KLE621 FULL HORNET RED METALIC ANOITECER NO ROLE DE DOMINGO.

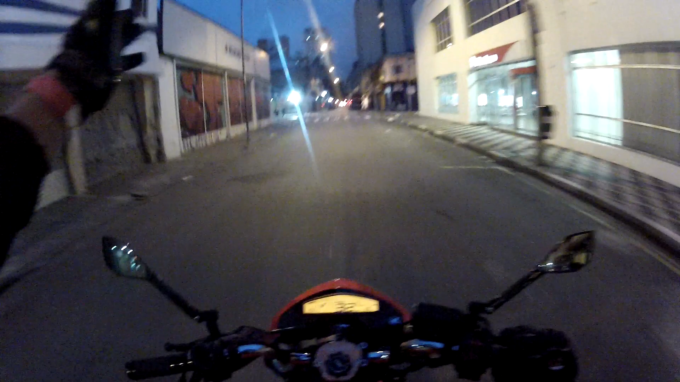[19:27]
Só descer sempre reto aqui. Quando essa rua lá no final fizer uma curva à esquerda, é a loja.